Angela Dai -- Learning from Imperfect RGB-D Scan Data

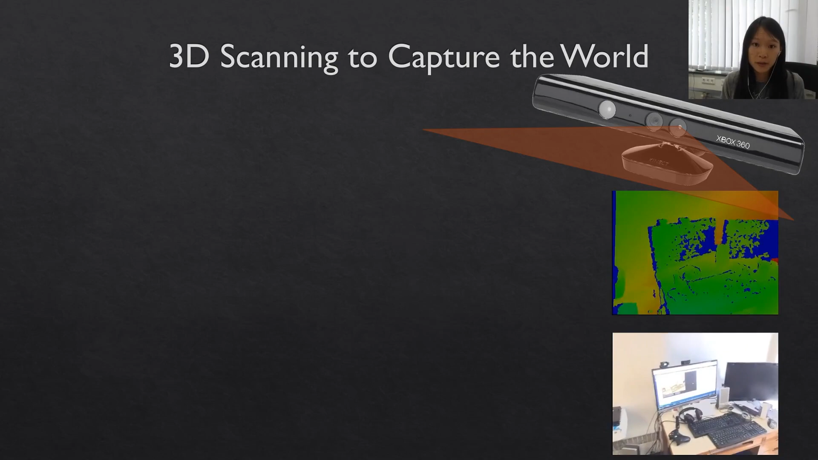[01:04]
Here we have an example color video sequence and depth video sequence being captured in real time by this particular sensor and if
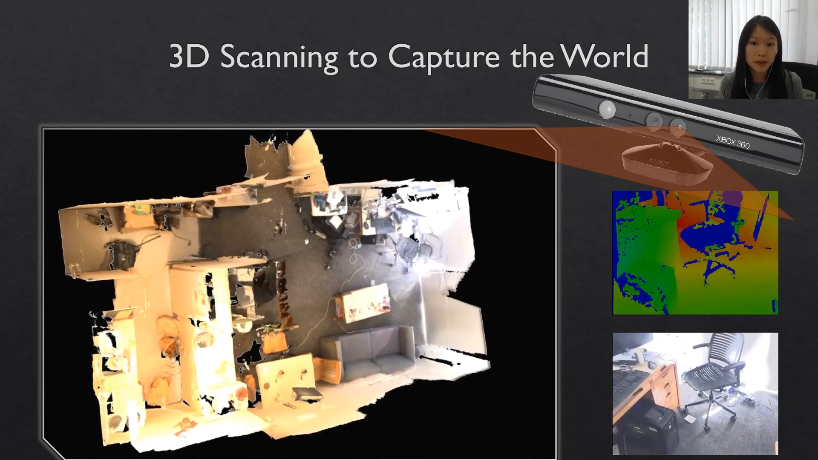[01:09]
we can estimate where all of these frames were taken we can merge them all together into a unified 3D model for this particular scene being observed.
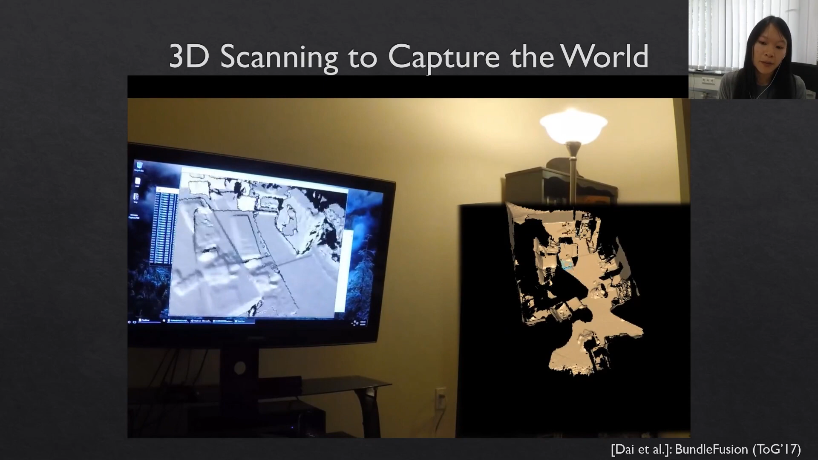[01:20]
We can see being done in real time allowing
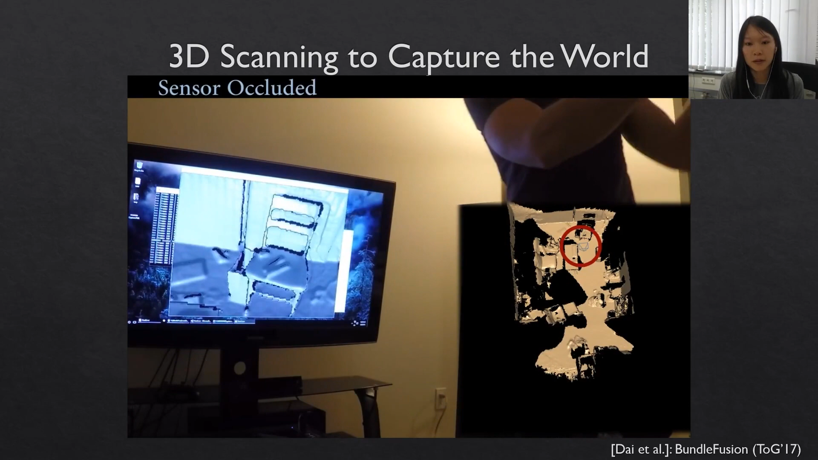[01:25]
for somebody to go through and scan an environment here while the scene
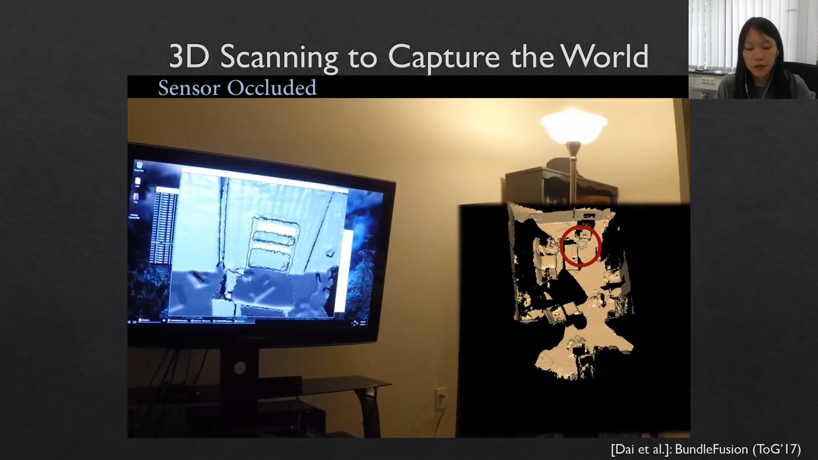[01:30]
is dynamically updating and unoptimizing for all of the camera poses that have been observed and so that you can see also in the geometric observations here that the
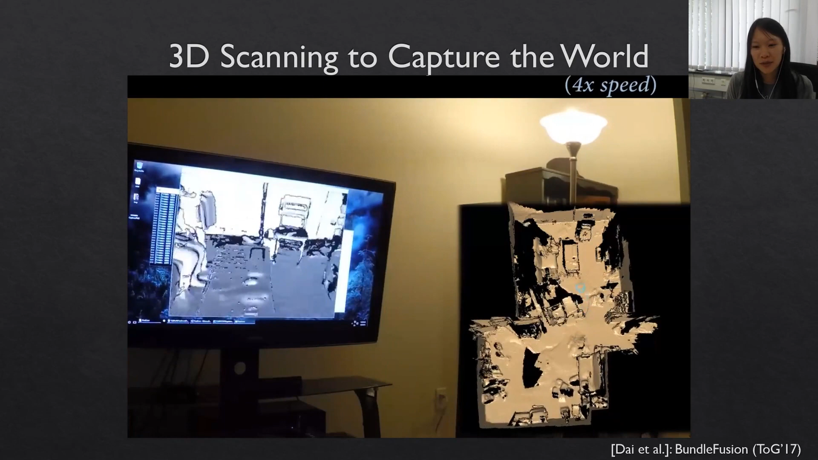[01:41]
entire scene is shifting slightly with this global observations optimizations and that lets us capture these kinds of 3D reconstructions which then end up looking like this as a final output. So this is effectively capturing a lot of the global geometry of this
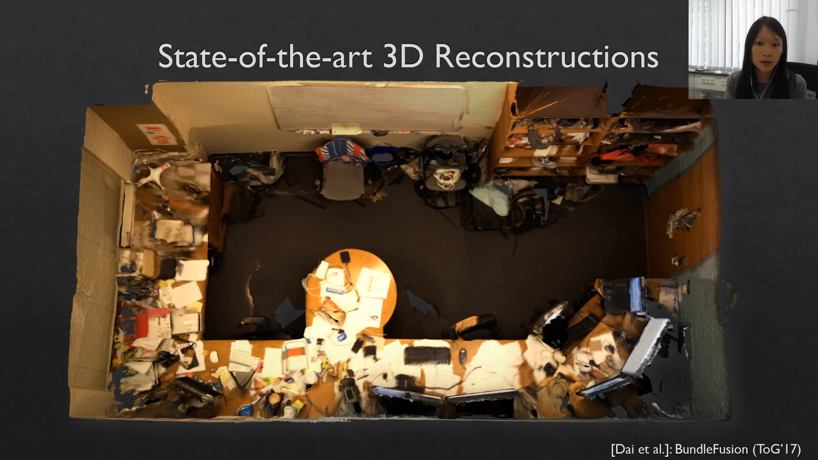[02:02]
environment but it's still missing a bit in terms of being able to fully understand really what's going on in this environment. So if we turn around the scene to a different camera view you can see there's a couple of significant problems here. One is that there's a lot of missing geometry and that's because of occlusions with objects blocking other objects, physical limitations of the sensors,
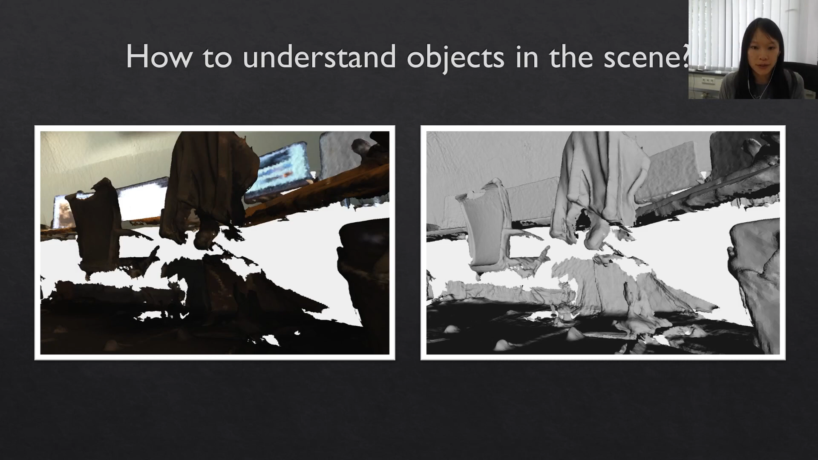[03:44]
based on incomplete observations as well as understanding the the objects actually inside of the scene. So let's take a look at the geometry problem since this one if we want to be able to train on real world scan data which has very different characteristics from synthetic
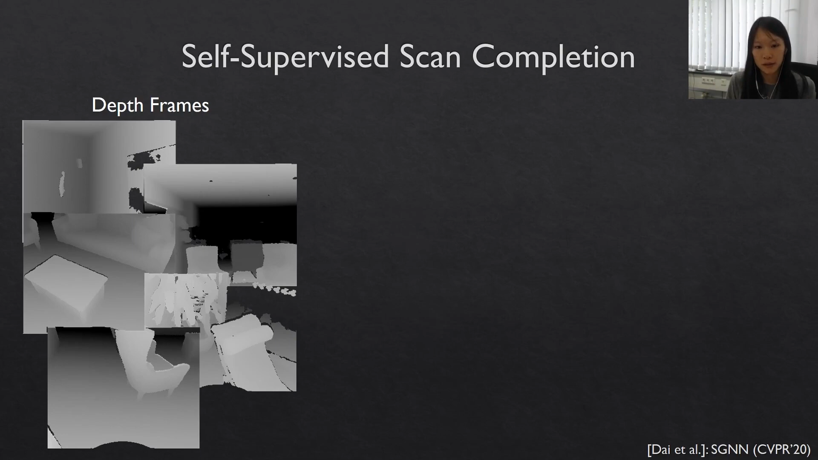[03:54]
3d models so we've got to construct a self-supervised formulation here so here we have an RGBD scan that's been constructed by a bunch of depth frames and here you can see that in this target scan it's incomplete there are some holes in these kind of common included regions from the sensor and so we don't have the information there but we can construct a more incomplete version of the scan with similar kind of scanning characteristics by just
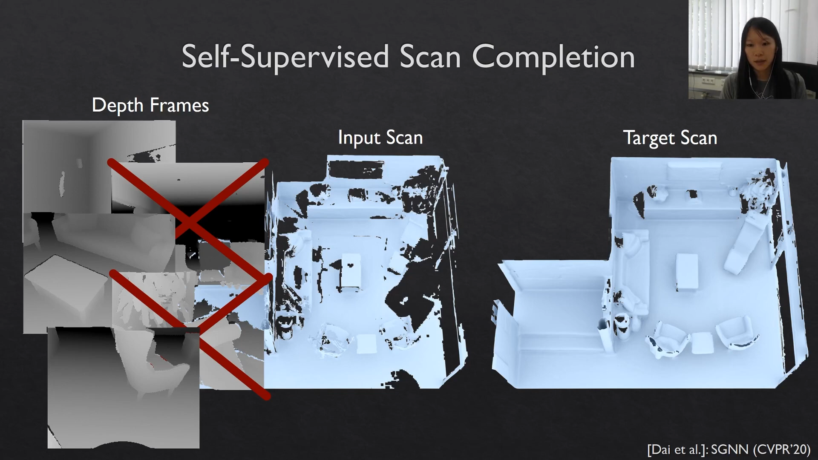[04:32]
removing a few of these depth frames and reconstructing the corresponding more incomplete scan and now we can correlate together this more incomplete to less incomplete scan geometry and construct a reconstruction task in this fashion and what's also important to note here is because we know actually the camera poses from which these images were observed we also know what
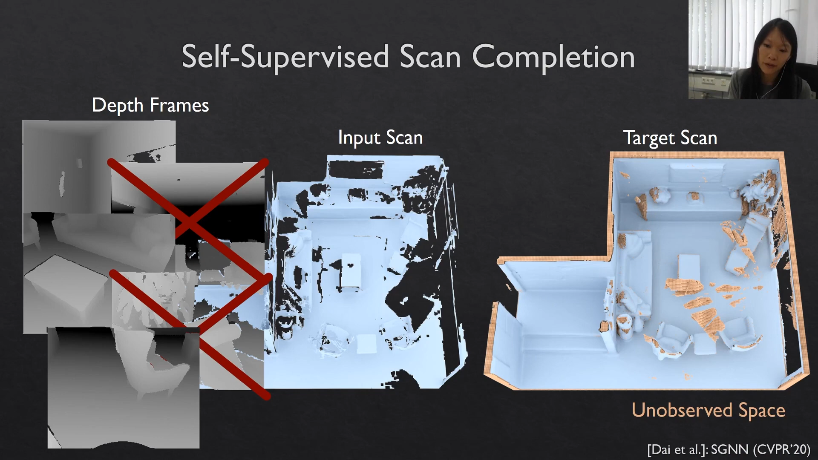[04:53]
space in 3d has been unobserved and that's been marked here in in orange so
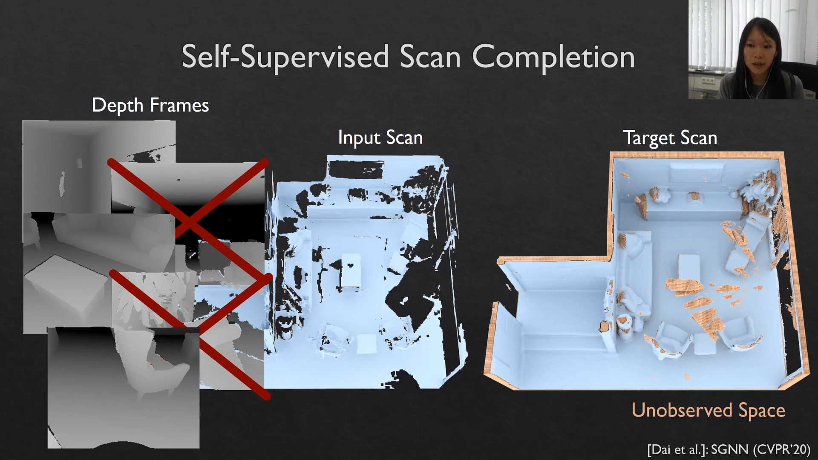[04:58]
we don't know here whether there is actually surface geometry or if it's empty space and so we we need to actually mask this out in in any reconstruction loss when we formulate this self-supervision so that allows us to construct the reconstruction task in this way where we then ignore any unobserved space and we can
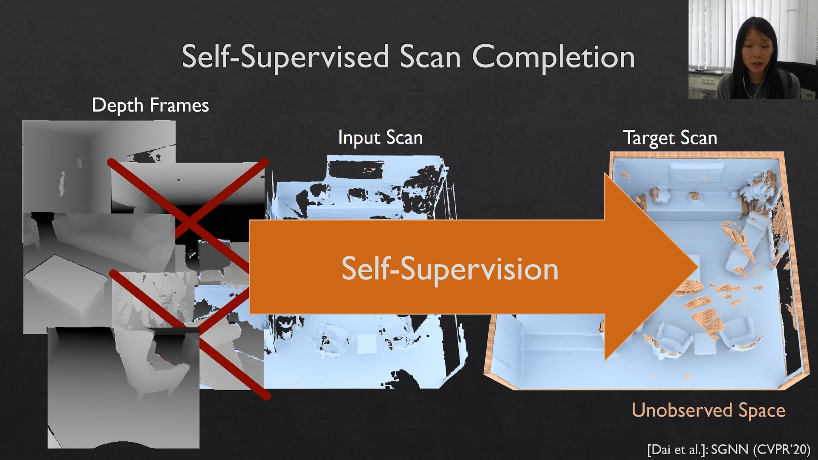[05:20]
correlate these more incomplete to less incomplete scans now we want to generate this geometry and and we want to be able to capture the reasonably high resolution in these kinds of